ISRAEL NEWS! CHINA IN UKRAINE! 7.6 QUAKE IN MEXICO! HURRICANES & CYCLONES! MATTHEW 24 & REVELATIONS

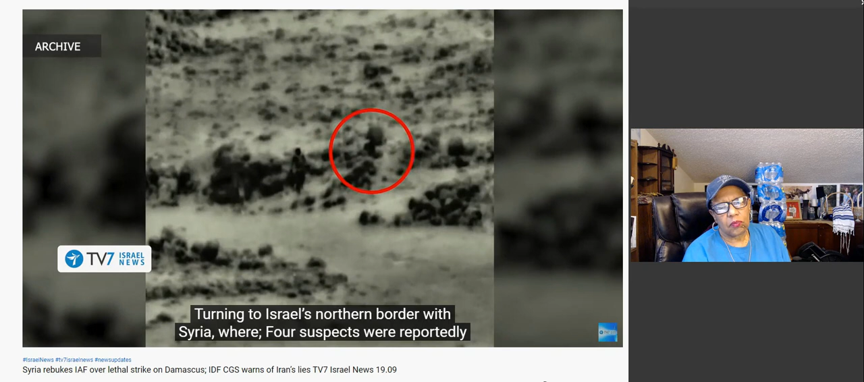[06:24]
Turning to Israel's northern border with Syria, where four suspects were reportedly spotted hurling objects along the security fence
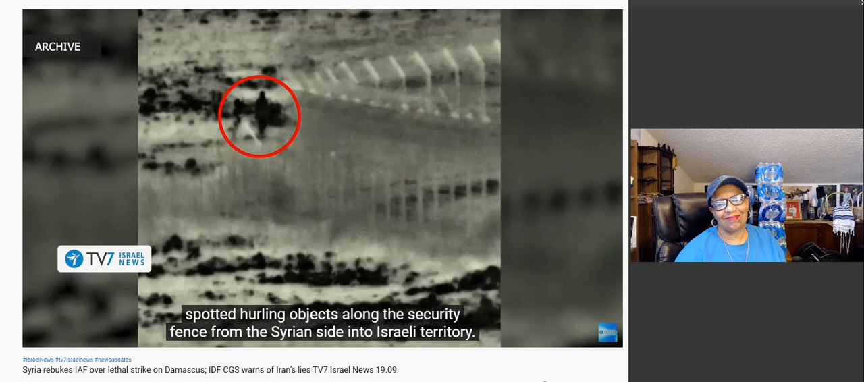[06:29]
from the Syrian side into Israeli territory this morning.